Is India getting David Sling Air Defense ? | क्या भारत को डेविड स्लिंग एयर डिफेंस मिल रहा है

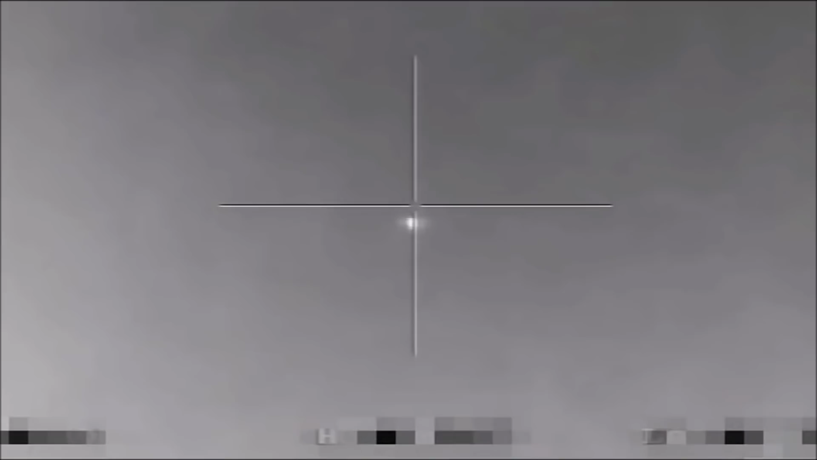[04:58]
और infrared के बीच का spectrum है इसी वज़े से इसका resolution बहुत जादा होता है और इस wavelength पर interference बहुत कम होती है इसका जो दूसरा guidance system है वो एक electro-optical
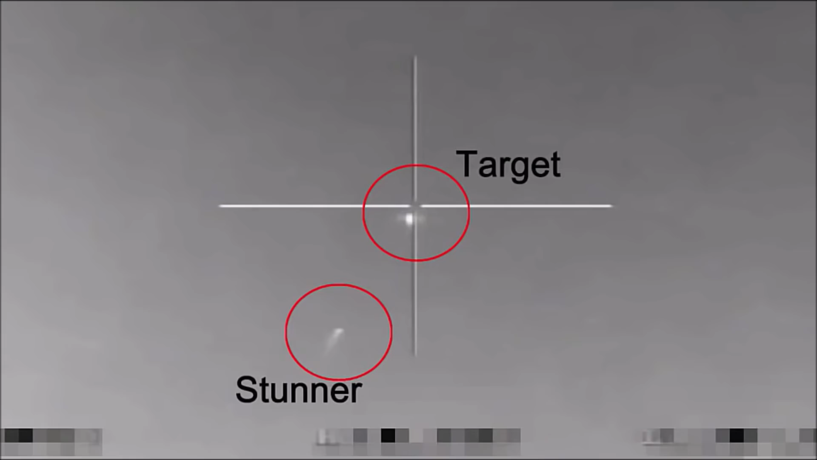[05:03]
sensor assembly है जिसमें dual electro-optical imaging और infrared seeker लगा
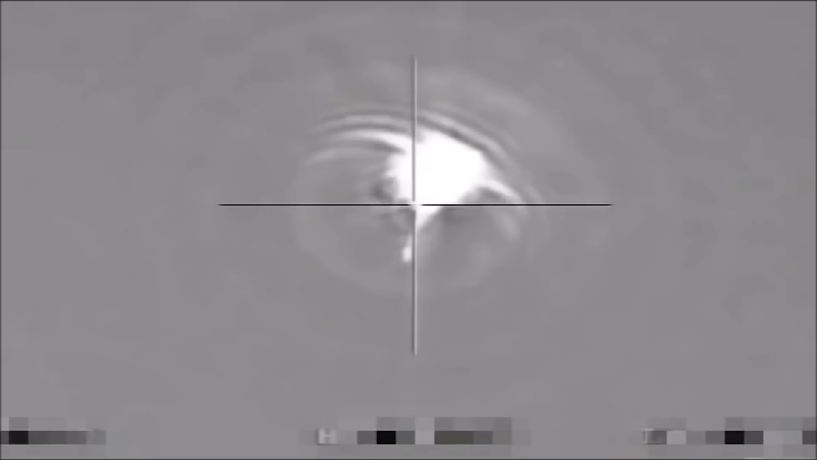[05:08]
हुआ है यानि कि इस seeker assembly में एक infrared seeker है साथ ही एक
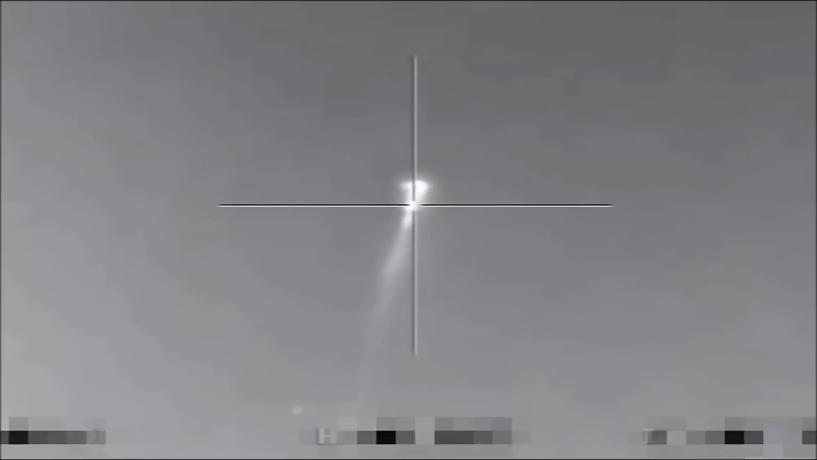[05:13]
charge couple device seeker भी है अगर इसको simplify किया जाए तो इस system में एक infrared
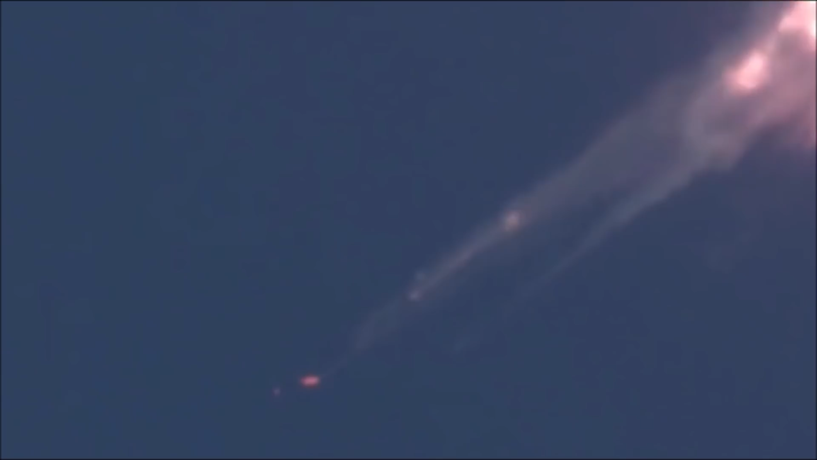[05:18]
camera और एक high definition visible light camera लगा हुआ है जो कि इनसान की आँख
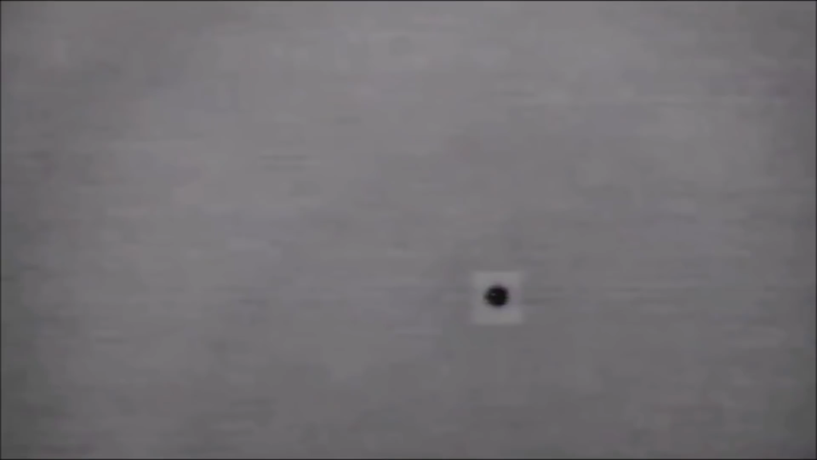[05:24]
की तरह काम करता है ये camera किसी भी object की length, breadth, depth,
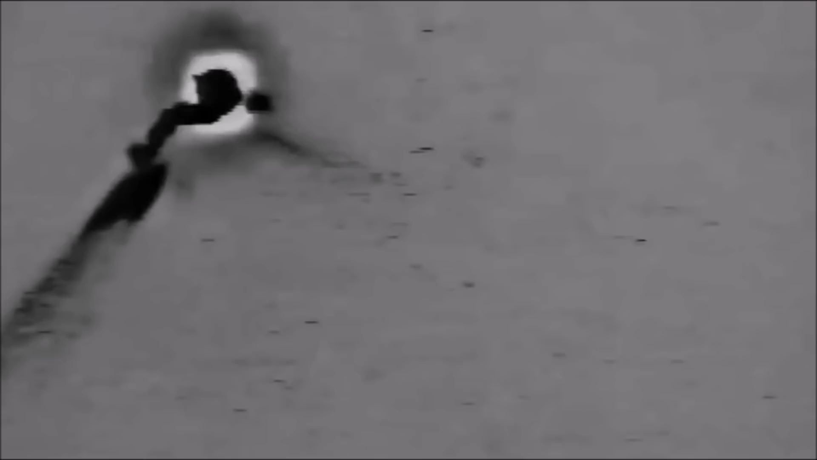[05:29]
height आसानी से नाप सकता है और इसी वज़े से इस missile के खिलाफ कोई भी countermeasure काम